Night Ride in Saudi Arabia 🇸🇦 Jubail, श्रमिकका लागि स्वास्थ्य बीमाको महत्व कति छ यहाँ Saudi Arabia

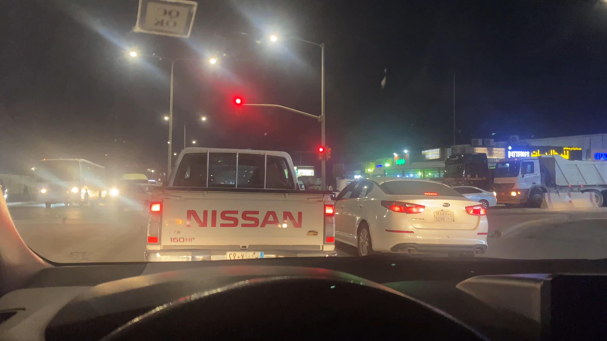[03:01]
यहाँ ईश्वर दाई हुनुहुन्छ यता पछाडि राम भाइ के छ भाइ अँधेरो देख्छ यार तर तिमी चाहिँ होइन यो लाइट नभएर हो कि मोबाइलमा लाइट नबलेर
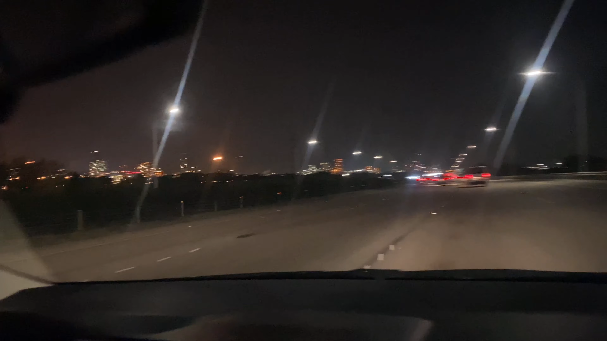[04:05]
यो बिचलाई पनि हामीले भिडियोमा मात्रै हेर्ने भयो या टाढैबाटै हेर्ने भयो जान त पाइएन
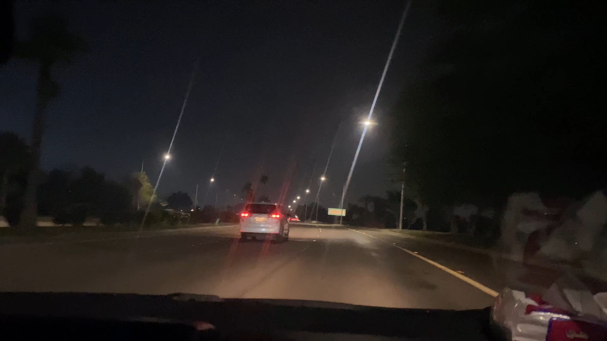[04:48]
अब 80 रहेछ बाटो 80 हो 70 जस्तो मान्थ्यो अहिले चाहिँ आइयो होइन राम भाइलाई चाहिँ त्यहाँ अल्मा हस्पिटलमा छोडेर अहिले चाहिँ हामी यहाँ डक्टर ओसामाकोमा
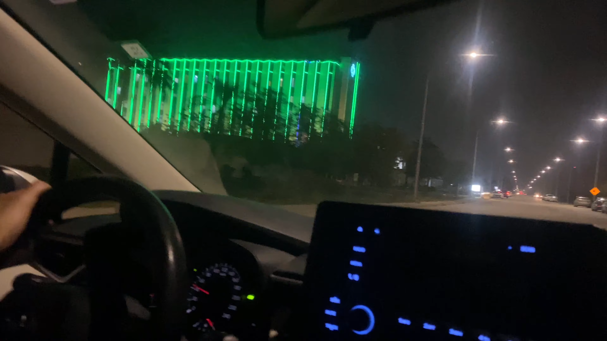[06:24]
यो हस्पिटल अनि त्यसपछि अब राम भाइ चाहिँ यहाँ छ हाम्रो चाहिँ डेन्टलमा हो यो चाहिँ सरकारी हस्पिटल हो त यो के हो सरकारी होइन प्राइभेटै हो प्राइभेटै हो
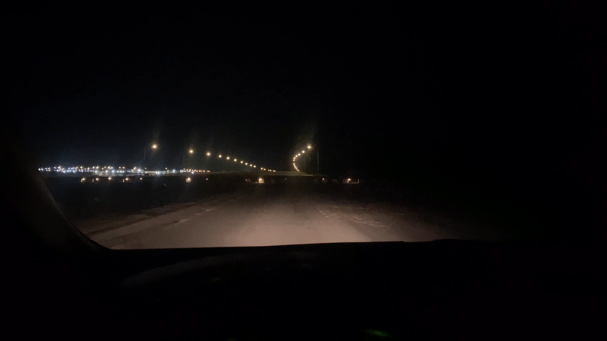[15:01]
बाटोमा गइरहेको अवस्था अब चाहिँ हामी क्याम्प आइपुग्न लाग्यो होइन.